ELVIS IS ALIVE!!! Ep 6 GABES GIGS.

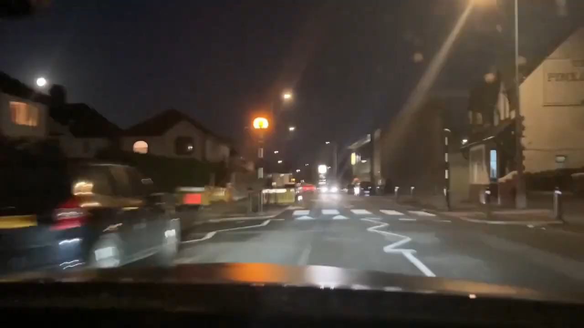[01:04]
Yes we're back in the mighty Cardiff, the last time we were over in Riverside, now we're on the other side of the city centre, over towards Rumley, heading up towards the Rumley Cons Club.